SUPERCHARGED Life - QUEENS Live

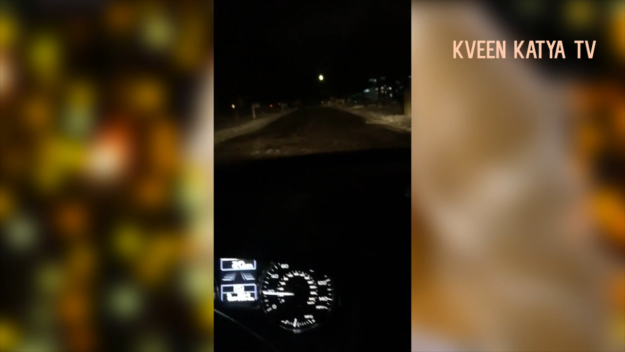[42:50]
Oh my god, so like as you guys can see, I am approaching my old house. Oh my god, this is so weird. Oh my god, look at it right there. Oh my god, you guys, look at my old house.